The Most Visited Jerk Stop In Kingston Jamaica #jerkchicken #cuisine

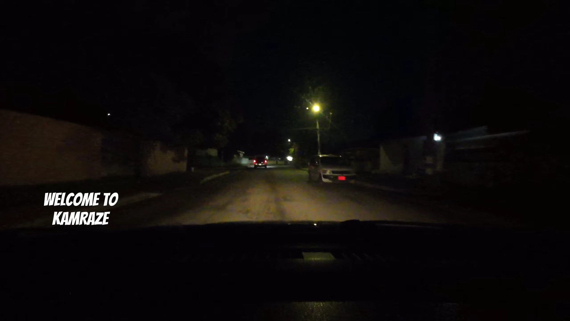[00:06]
Thanks for tuning in, and today we are on a night journey.
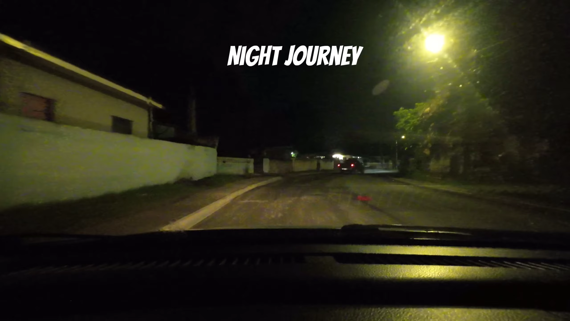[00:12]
Yes, we are going to a known jerk spot right off the boulevard on Molynes Road, where you can get jerk chicken, steamed fish, bami, festival, fried breadfruit, etc. Drinks, yes, you name it. So, follow us on this journey and let us capture the experience together. And if you are enjoying the video, please remember to hit the like button and press subscribe and leave a comment.
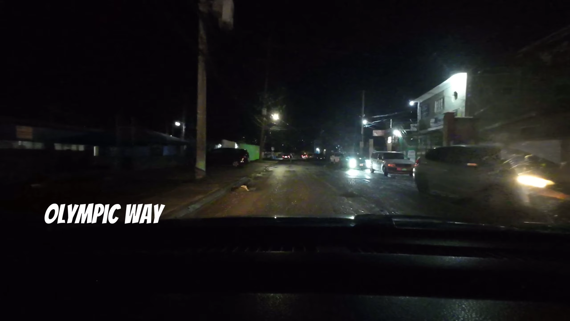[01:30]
After making a left at the intersection onto Olympic Way,
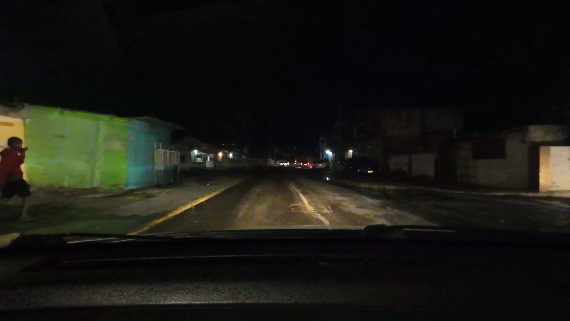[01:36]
follow the road until you get to Seaward Drive, which you will see in a moment. This road is a popular road that many people travel on.
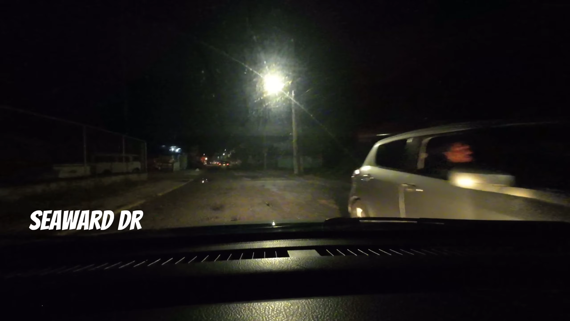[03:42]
In a Portland. So, this is Seaward Drive, and it stretches from Bay Farm Road onto Molynes Road. This is a popular route, and during peak hours,
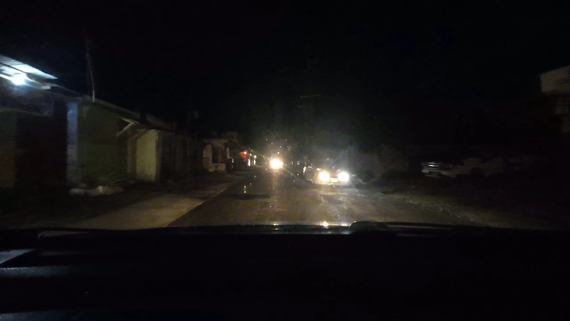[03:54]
you can find a lot of traffic stretching from the stoplight at Molynes Road all the way back to Olympic Way.
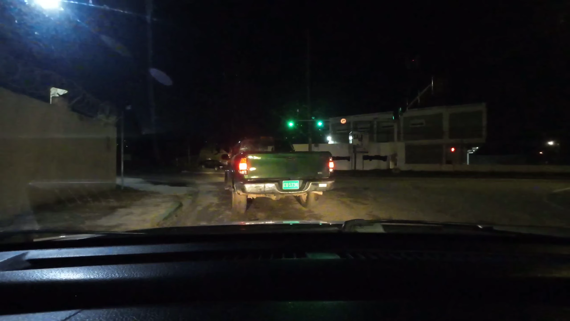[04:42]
But no worry cause everything safe there. Next door, St. Thomas next day. Me have a chill spot. Now we are on Molynes Road, and on the right is the jerk spot.
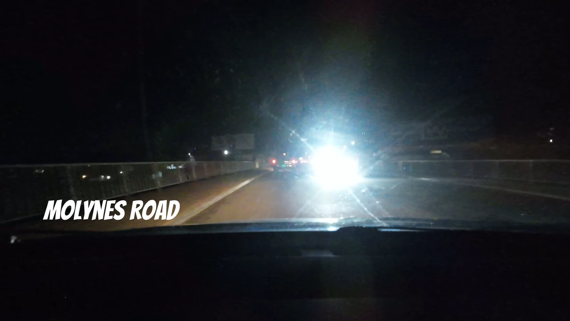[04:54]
But we are gonna pass it for a moment and make a small detour at the gas station. Then we return and show show you where exactly the spot is, so stay tuned for that. Let me get my green card, and who don't like that can go on, my lad. Make a drive to Port Maria, me have couple names in a Manchester. Me no need no escort, me jump in my carriage, I could be smooth down. Jamaicans are really top class, and who's gonna rap in a black green bar.
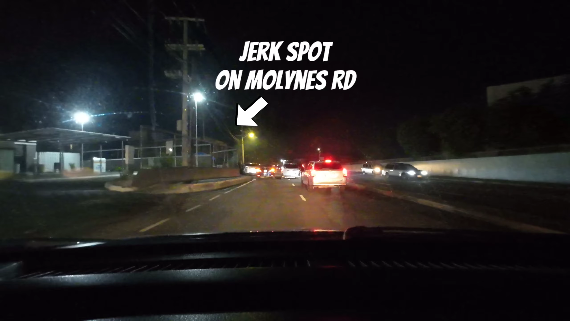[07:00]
So this is a jerk spot, well known in the Kingston area, and they are out very late at night from Monday to Saturday. So whenever you're out
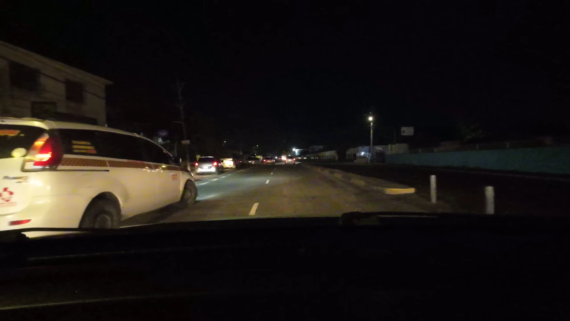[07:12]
and about and most fast food restaurants are closed, you can check them out as long as you're in Kingston, okay? Or if you want to drive from anywhere else, yeah, but they are out late, so from Monday to Saturday.